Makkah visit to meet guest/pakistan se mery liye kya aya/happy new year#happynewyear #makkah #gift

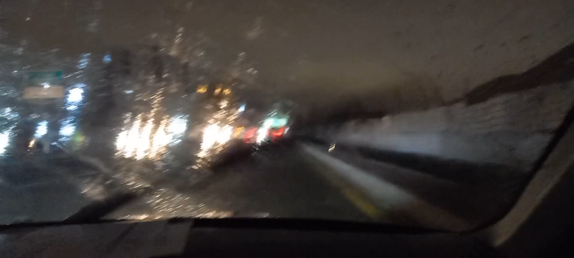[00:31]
خوبصورت تھا نیو یار سے پہلے بھی نیو یار سے ایک ہفتہ پہلے سے موسم بہت زبردست تھا جدہ میں جدہ میں اتنی زیادہ بارشیں نہیں ہوتی لیکن اس دفعہ سارے ریکارڈ ٹوٹ گئے وہ توفانی بارشیں ہوئے یہاں پر اور